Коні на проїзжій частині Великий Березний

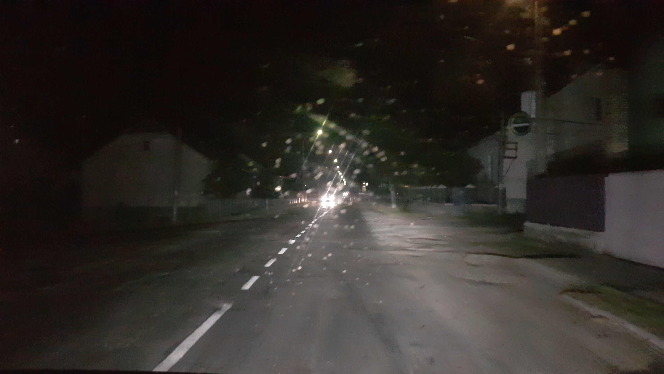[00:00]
Взять Блядь, как я скинулся Блядь, не мать, я видео снимал
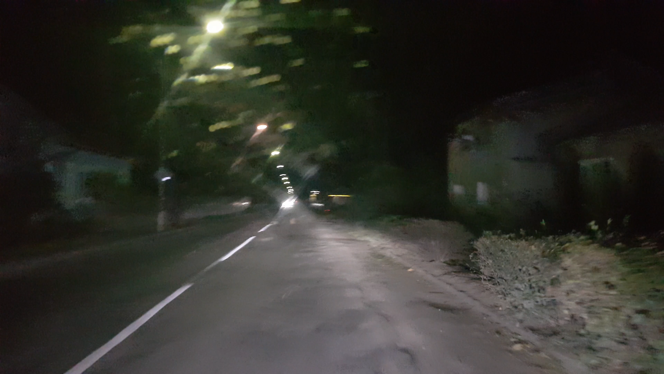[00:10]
Светишь Ну не, как их не видно Ну не, как, вообще ноль Блядь, мальовод Не мать, не мать А, сколько их то есть
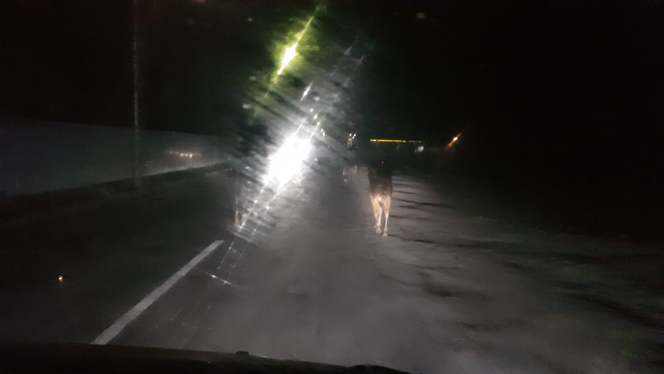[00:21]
Вот так, финал Тут у меня машина
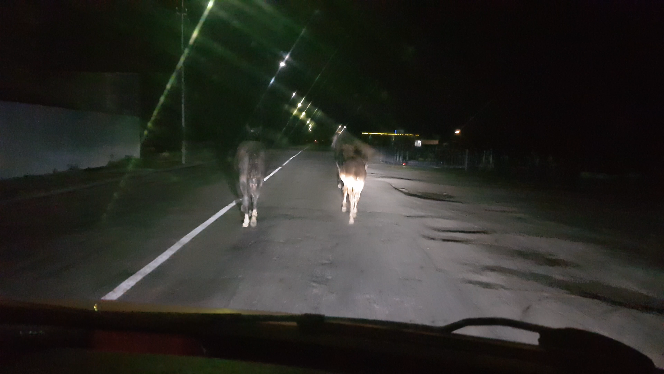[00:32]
Охренеть Но их то есть Ты все видишь Ну да Слушай, то шофером халай панеток, да То не, как не видно
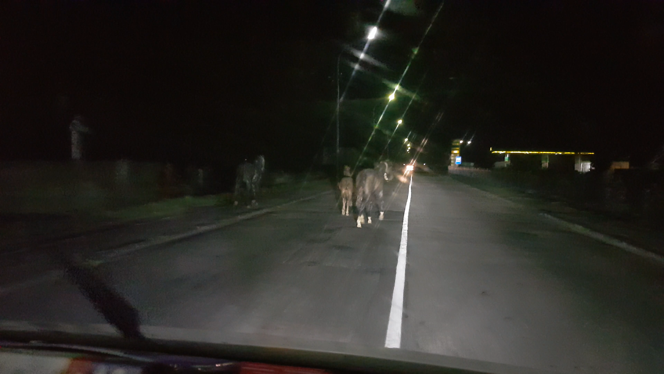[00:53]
Блядь, что слепый, блядь На и станет А так вот на него кони идут
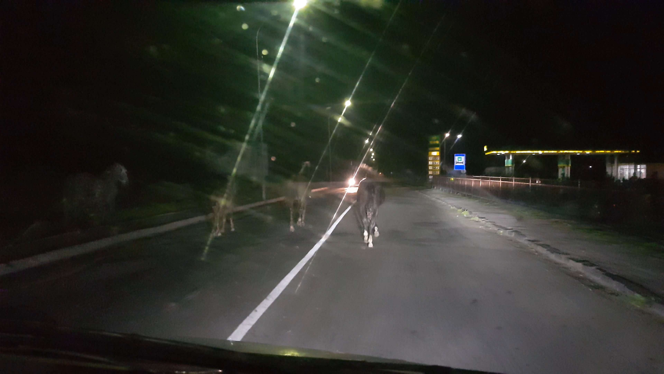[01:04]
Ай, Гученька Как вы видите, что на него кони идут Ха-ха-ха А ой-со